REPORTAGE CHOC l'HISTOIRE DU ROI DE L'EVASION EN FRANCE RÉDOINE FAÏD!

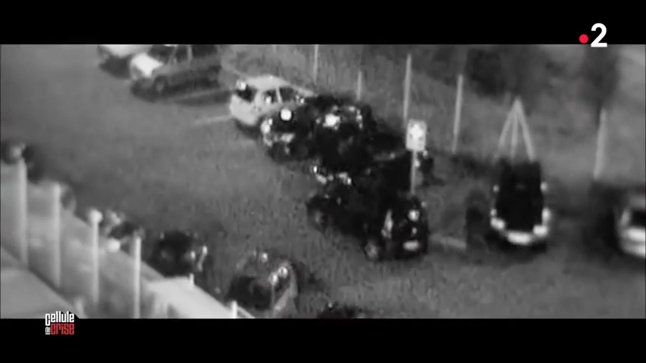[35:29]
sortant la tête de l'habitacle pour insérer son moyen de paiement au niveau de la barrière.